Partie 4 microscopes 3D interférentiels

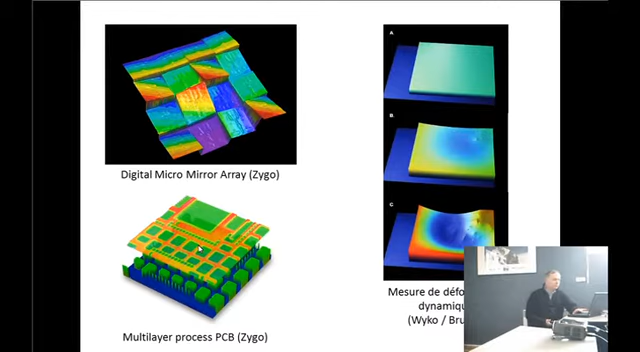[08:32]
grâce au fait que c'est semi-transparent ça ouvre des possibilités différentes de ce qu'on a l'habitude de voir sur d'autres technologies d'instruments